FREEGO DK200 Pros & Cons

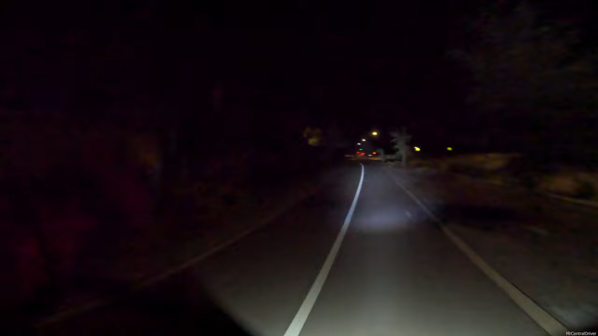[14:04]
that that's an owl oh i know you guys can't see that oh my god i know you guys can't see that because the gopro is not very good at night and uh it's obviously such a wide angle god man that was cool yeah i really wish you guys could have saw that that was dope but um anyways going back to what i was saying um it's definitely going to replace what i'm wearing right now and i got level two protection in them and they also have some new gloves that they came out with so i'm going to be checking those out i think they're really going to be gloves that i use for like
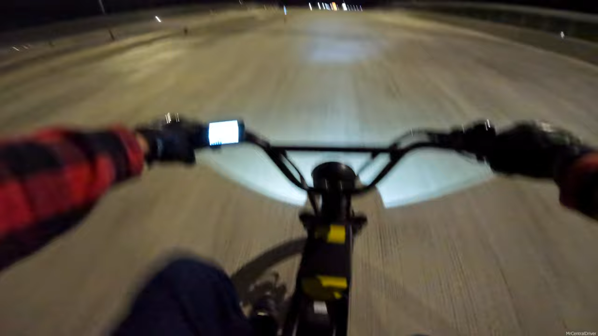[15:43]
trying to get this bike to go faster and we can only do 18 miles an hour up this overpass that's kind of sad